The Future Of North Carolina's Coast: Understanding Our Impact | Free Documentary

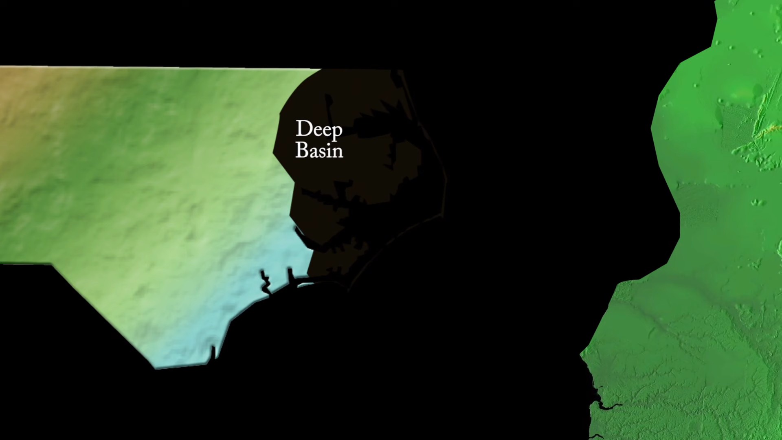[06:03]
And that basin is the part that's over here.
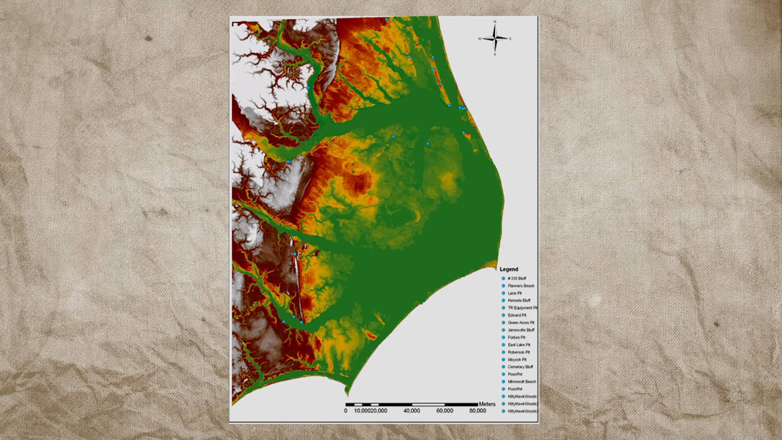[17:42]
LIDAR maps that she referenced earlier. These maps help us understand more clearly than any others the geological past of North Carolina's coast,